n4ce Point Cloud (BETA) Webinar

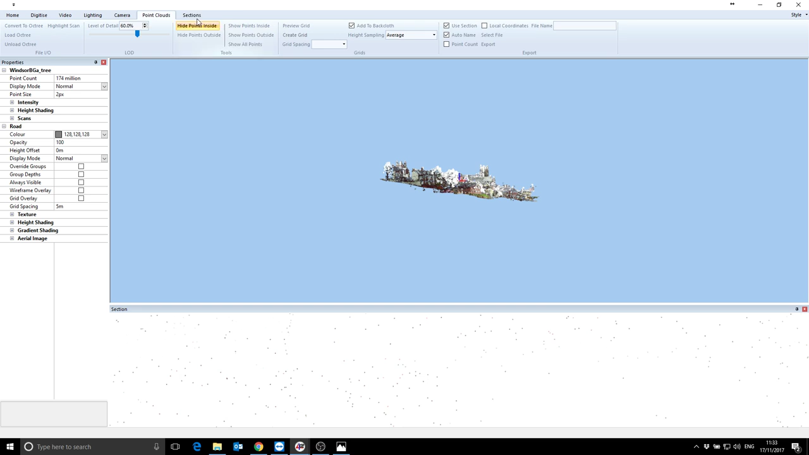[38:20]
Let's get rid of the section box for a moment. So what I'm going to do is I'm going to drop a center line down first, which I will then use in a second to throw a section along. So back to digitize. Let's use, say, CL for center line, new string, select points.
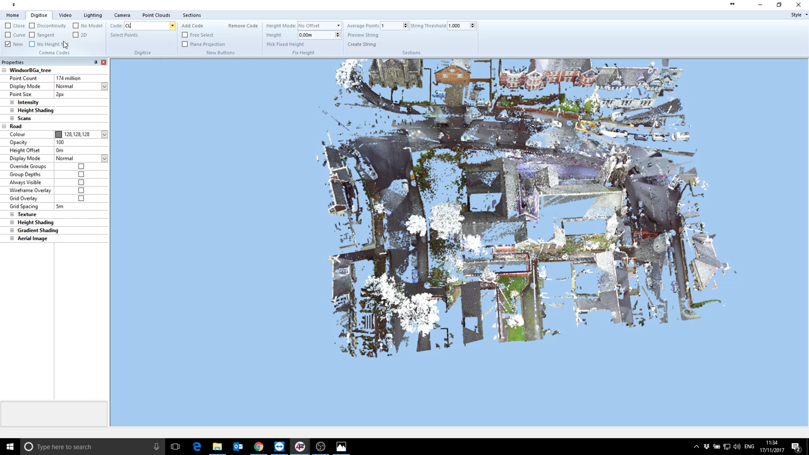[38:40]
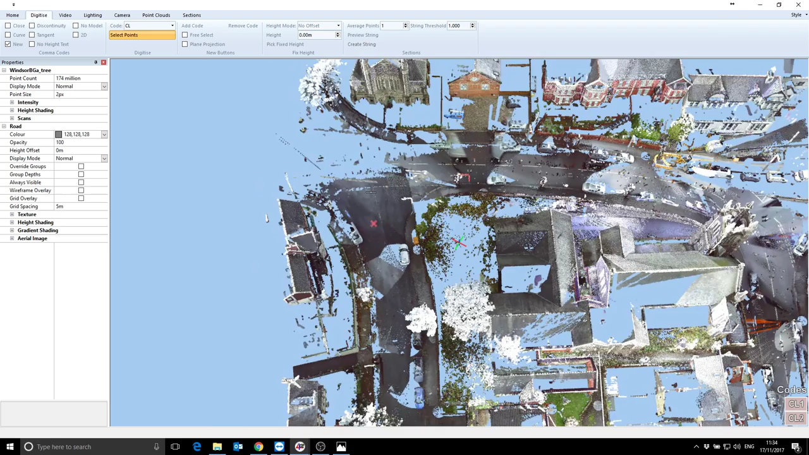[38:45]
So we'll start, say, down here.
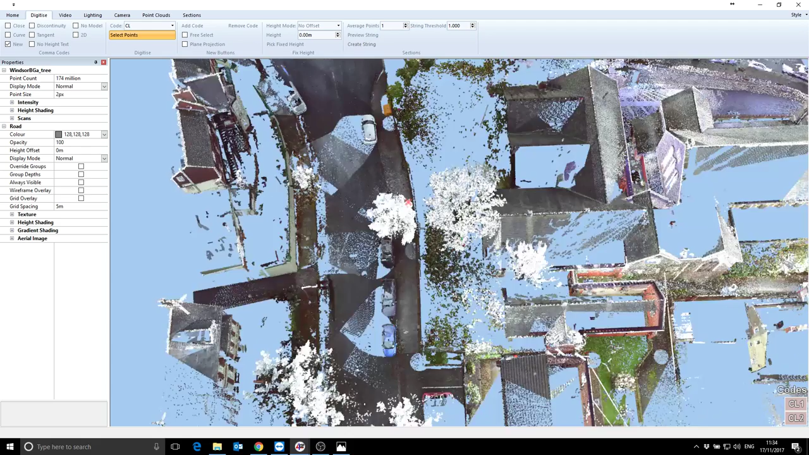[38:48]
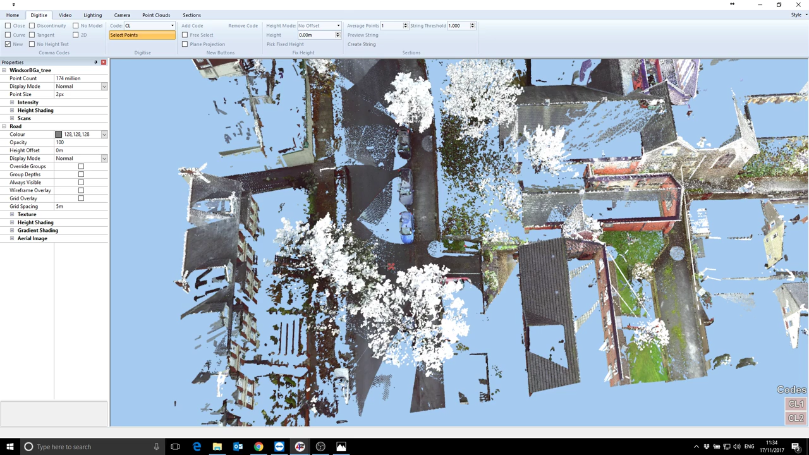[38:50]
Drop that there. Okay, so that's been dropped in. If I now look, there's the rough points that I've just clicked, obviously with their heights.
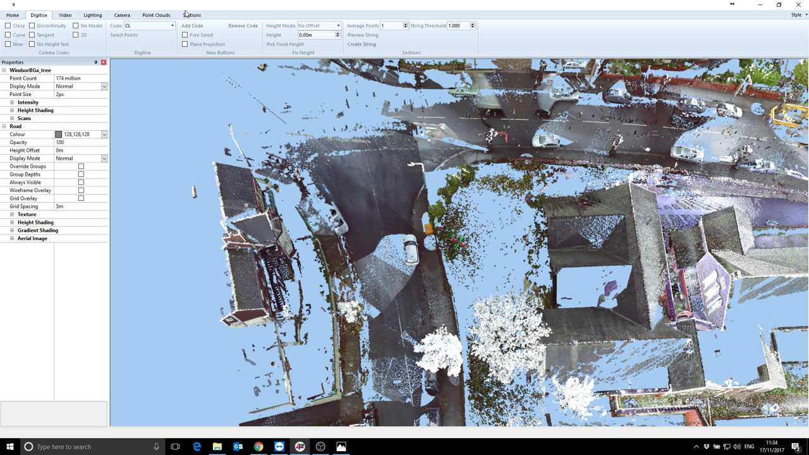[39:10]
Now if I go to sections, I choose from feature and hover over it, it's now, as you can see,
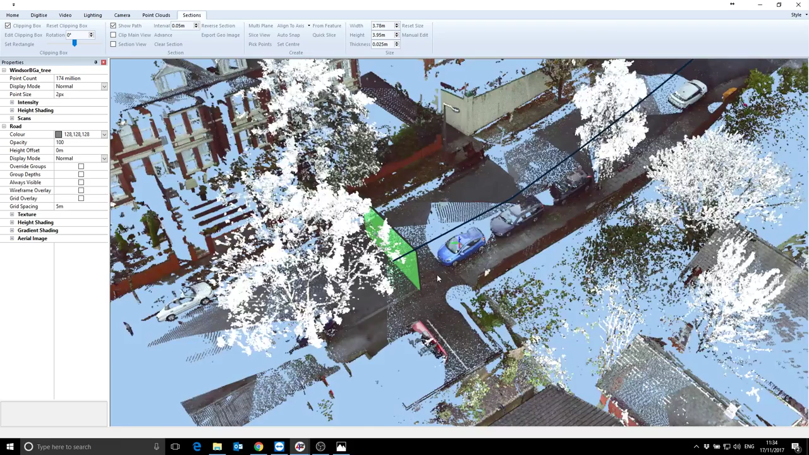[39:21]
bolted my section plane to that first, to the start of that feature.
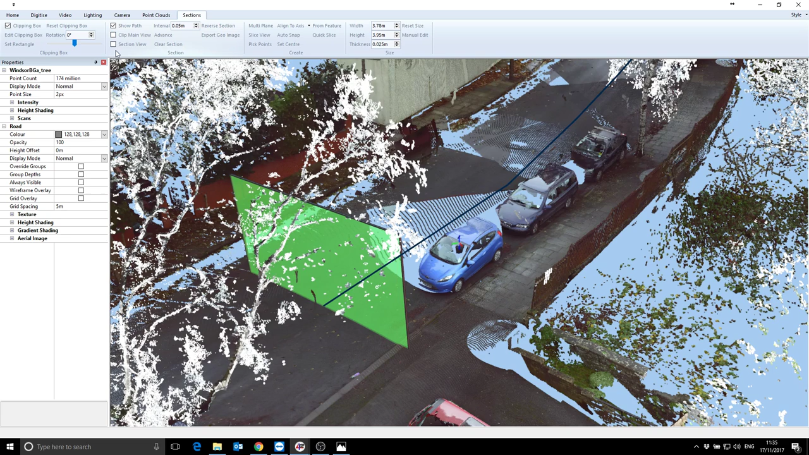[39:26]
If I show my section view, you can see that as I move my section along that view, the section is updating.
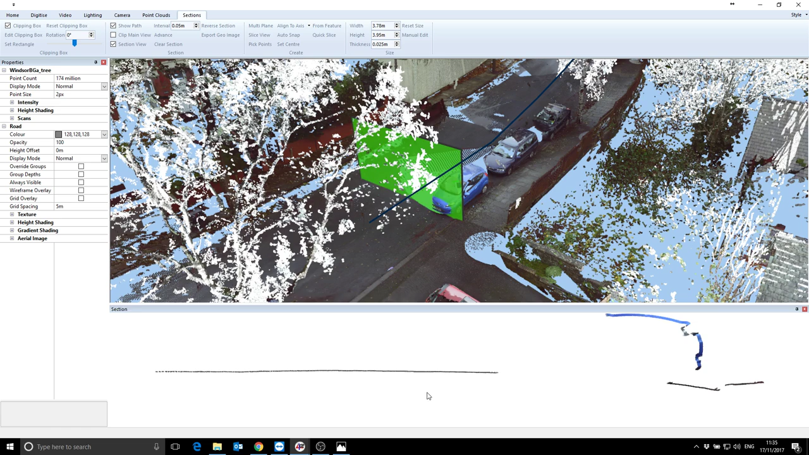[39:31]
I'll just make it a little bit wider, so let's say 5 meters wide. A bit wider still.
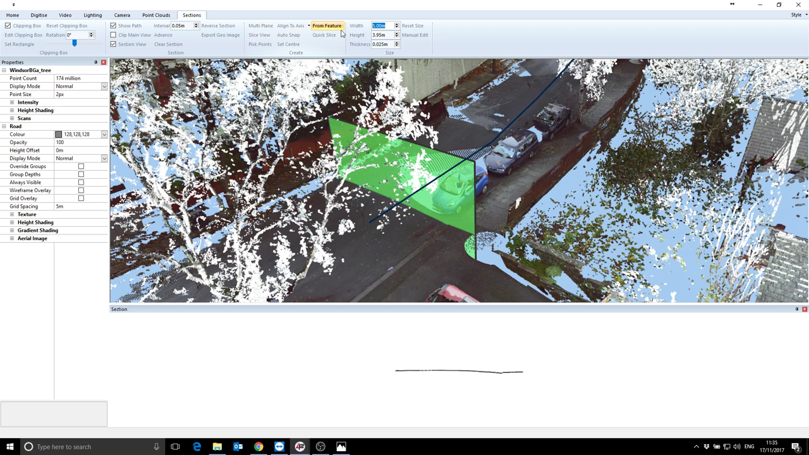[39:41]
Let's go 8. Okay, so you can start to see we've got some curve detail in there now, and over here as well. If I press, or rather change my interval, so if I make that say 2 meters, and if I do advance, it'll move along 2 meters still. So if I, instead of doing advance, I can actually use the greater than and less than buttons, the ones that's either side of the M and the question mark.
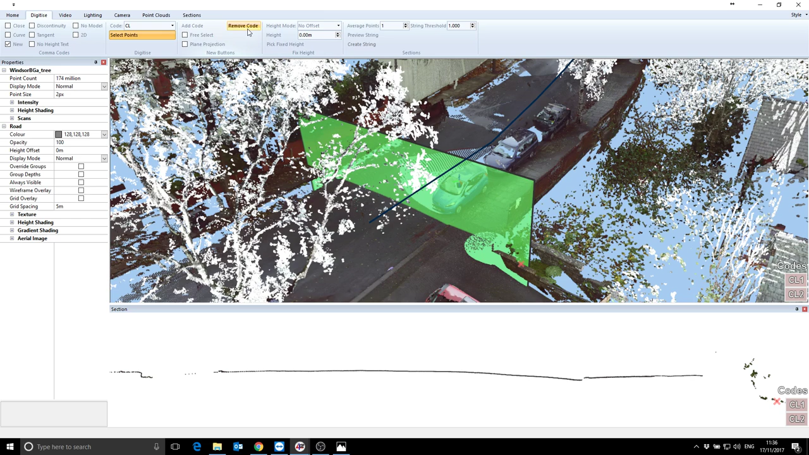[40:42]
some strings to do the left and the right. So I've got, you can see over down the bottom right, I've got code CL1 and CL2 set up. So if I remove, why is it not removing? Okay, so that should be removing, but it's not, so I'll have to use those in any case. Normally I could just remove and then add any codes I liked, but I won't. So I'm gonna choose a CL1, so my code becomes CL1. And now zoom in here and just click where I want that to be, and then I'll move to the next position, click that, move to the next position, click that, next one.
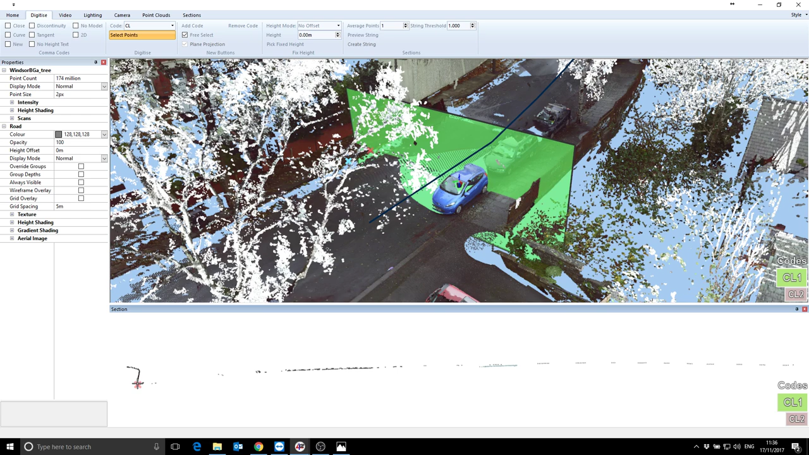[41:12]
Can't see anything there.
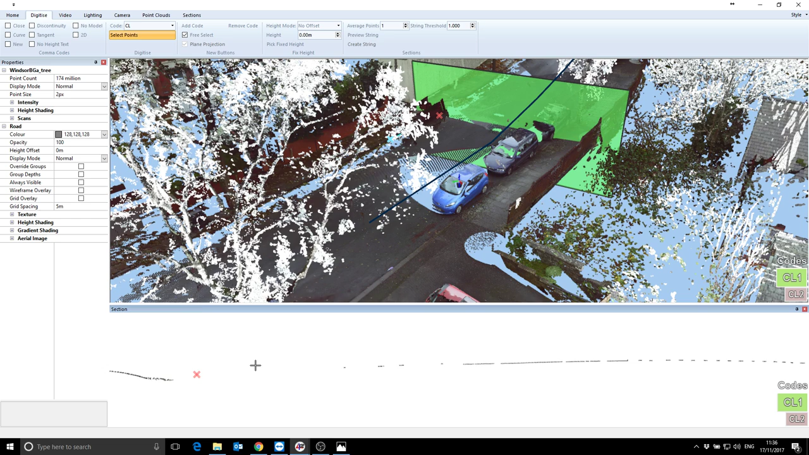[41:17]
Maybe it's moved. Just about see it there, I think. Yeah. Okay. Now I'm going to come back the other way, so I'm going to click CL2, change my code, move over the other side.
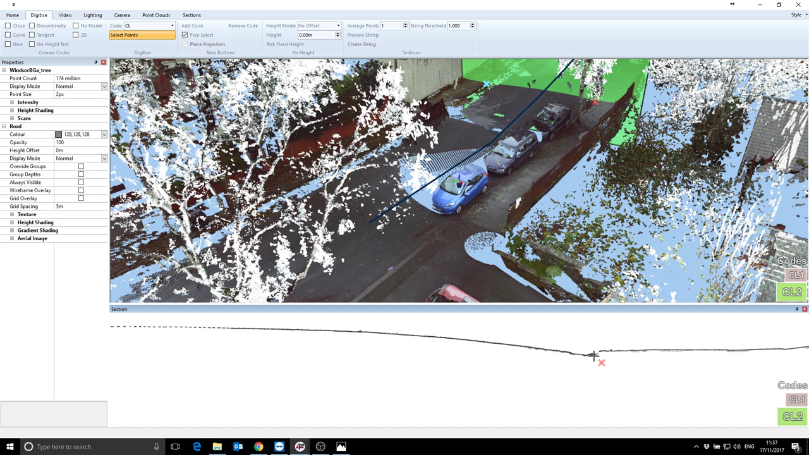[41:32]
You can see at the top here where I am. So I'll just say, for argument's sake, it's there, and now coming back down, it's there,
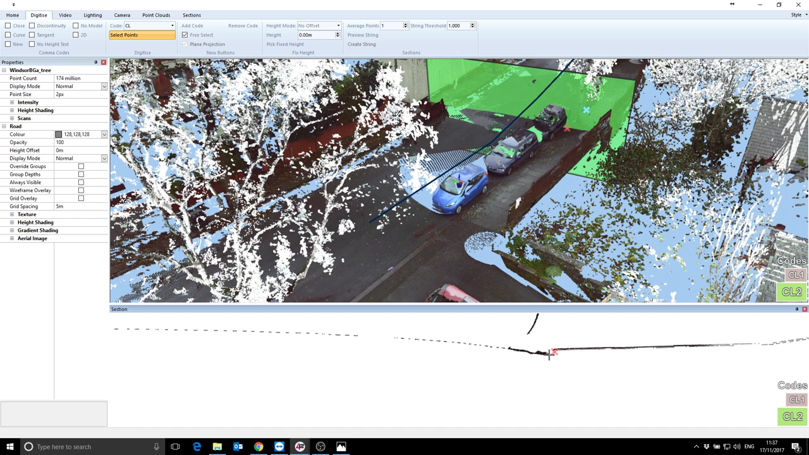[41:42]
there, there.
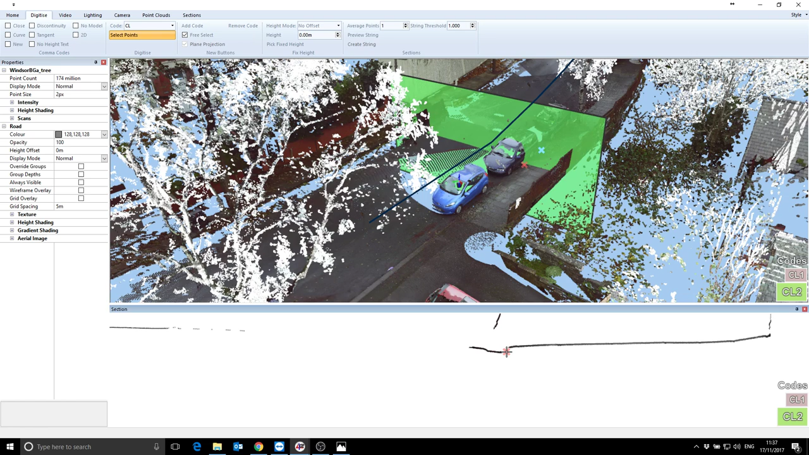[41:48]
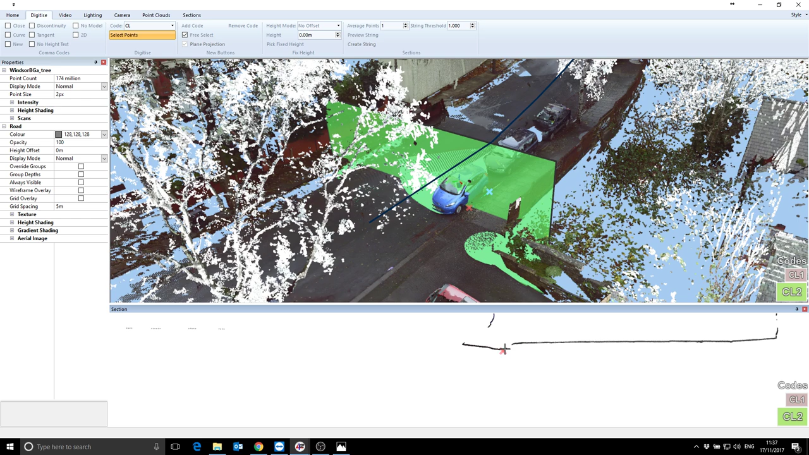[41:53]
If the section is not quite in the right place, if you hover your mouse over it, you can still tweak it, so you don't have to go exactly where it left it.
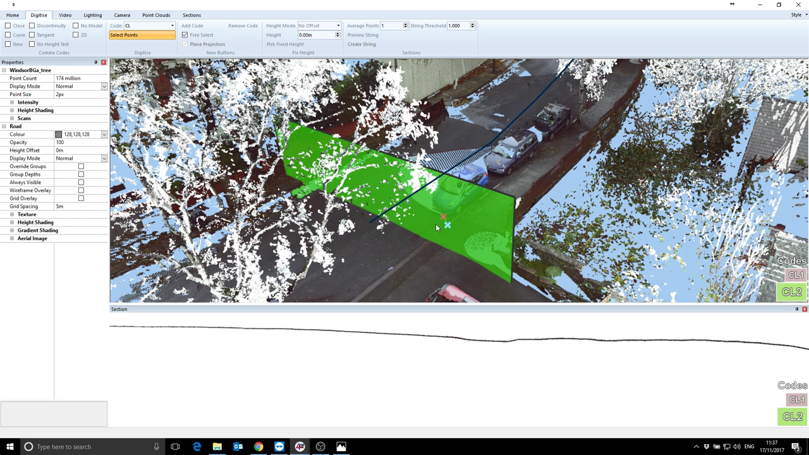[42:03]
You can move on manually to another location if you need to, and I'll drop that down there. So right click, and now hopefully if I go back to this view, you can see I've got those two strings wherever I clicked.
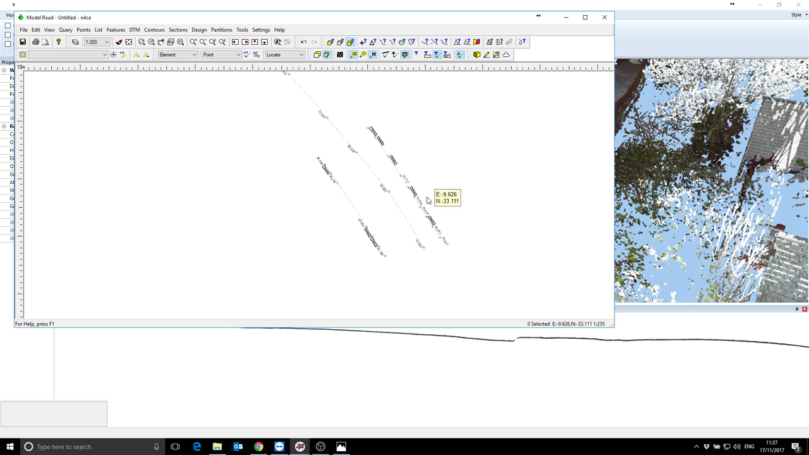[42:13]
So that's using a feature, or a pre-existing feature, or a survey you've a feature you've surveyed, or one that you just dropped down. Just to very quickly move a feature along and obviously draw multiple strings at the same time. There is a multiplane option here as well, so essentially I can just click anywhere and it will do the same thing, but it just means I don't have to create the string first.